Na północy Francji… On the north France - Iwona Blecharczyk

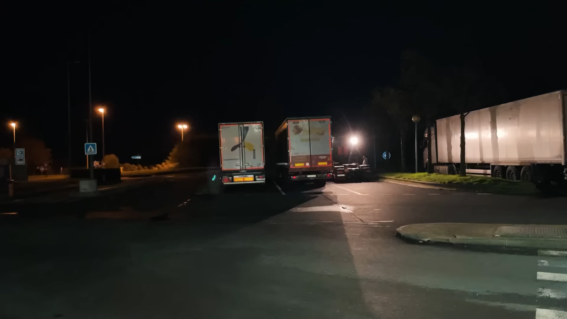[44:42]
Wiecie co, na tych francuskich parkingach czasami jest tak, że jest tak wszystko pokręcone, że człowiek już nie wie, gdzie jechał, a gdzie nie. Po to mają tu rampy na tych parkingach. Popatrzcie się, że tu jest jedno miejsce parkingowe chyba. Ja nie mogę.